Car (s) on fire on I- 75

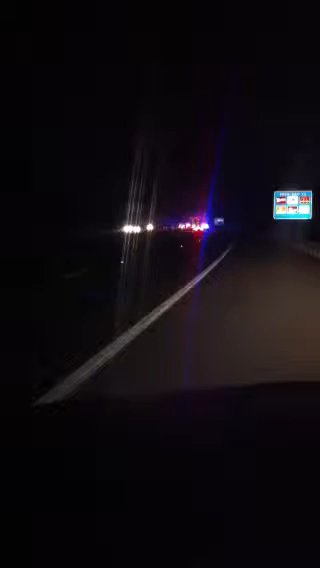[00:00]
Okay, this is what I'm looking at. There's about three cars on fire in front of me on my way to Chattanooga, Tennessee. And there's all these cars going ahead of me, but there's a fire. There's cars on fire.
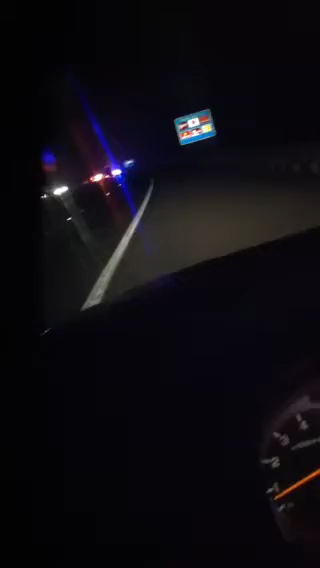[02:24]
Oh my Lord. It's getting worse. Oh my God. Oh my God.